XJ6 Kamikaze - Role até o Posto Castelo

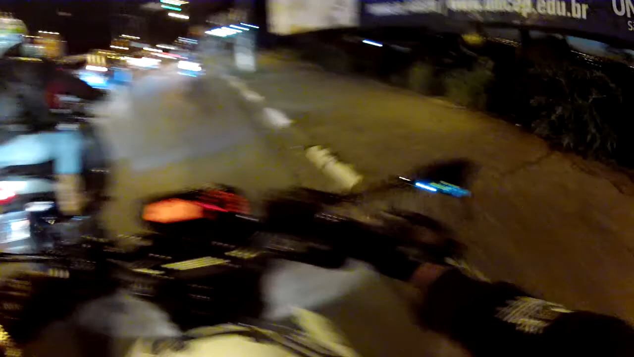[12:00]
Brother Firmeza, que tá sempre junto com a gente Galerinha de Araraquara já foi embora Vou virar aqui
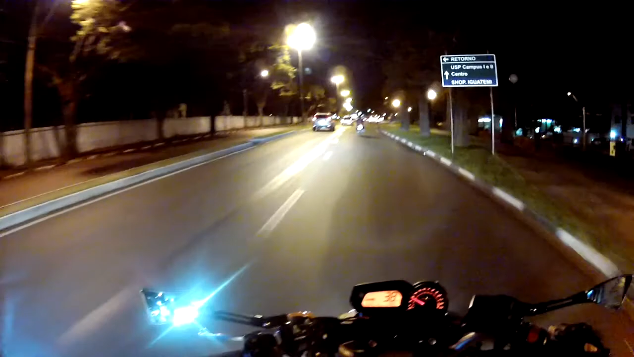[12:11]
Agora estamos eu e o senhor Alexandre Guille Com a esposa É isso aí, tamo indo pra casa Rolezinho massa hoje Tá certinho, passando o sinal vermelho
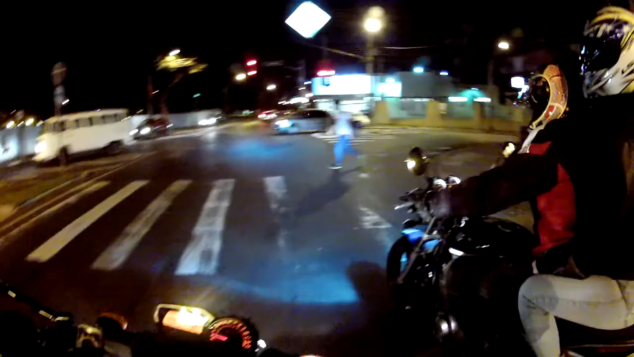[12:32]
Pegar a Marginal, que ela mora lá no Beatriz Tá
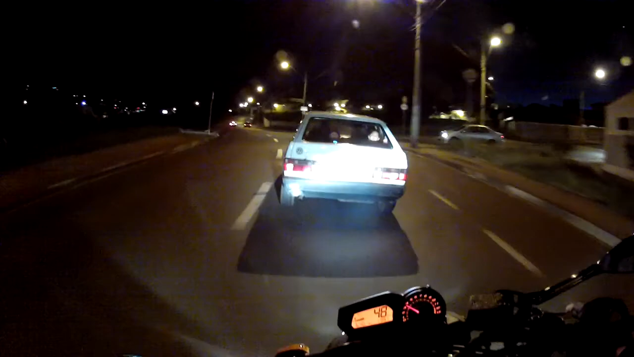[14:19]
Olha os menininhos ali Não sei se dá pra ver aí no vídeo Crianças, crianças Olha lá, dá tchau Puta gelo do caralho Mano É isso aí, galerinha Vamos ficando por aqui Queria agradecer aí os brothers de Araraquara Que vieram passear com a gente Obrigado por mais esse rolezinho